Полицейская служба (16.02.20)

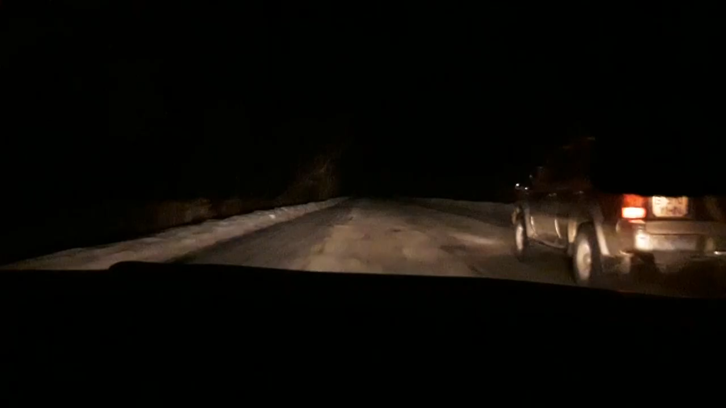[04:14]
Все происходящее беспристрастно фиксировало камеру, установленную в машине у полицейских, которые неоднократно пытались уговорить водителя остановить джип.
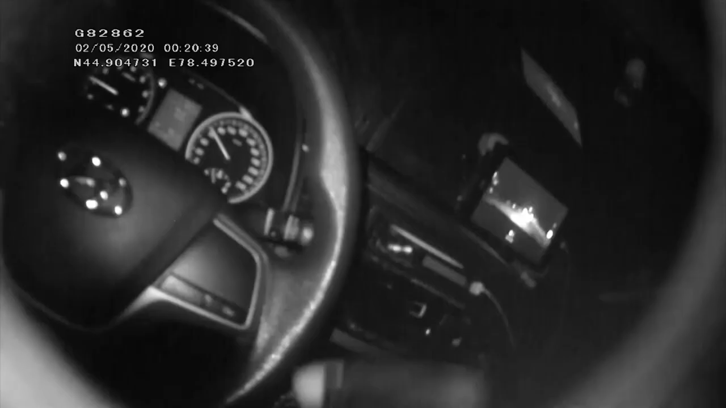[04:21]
Однако он на это никак не реагировал и продолжал давить на акселератор. Как и следовало ожидать, при такой скорости в какой-то момент автомобиль занесло на скользкой дороге и он уткнулся в сугроб, где стражи порядка и скрутили нарушителя.